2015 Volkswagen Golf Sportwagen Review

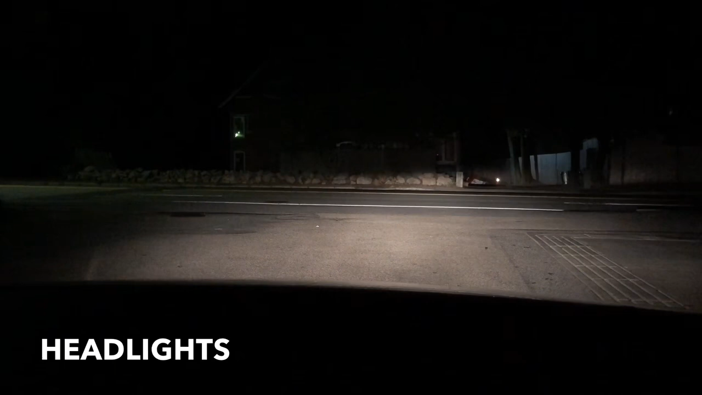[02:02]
But high beams, I would say I wish to have more powerful. I drove this car during the nighttime in some like wood area and really, I would say, could be better. But for low beams, it's even for halogen regular headlights, it's really nice.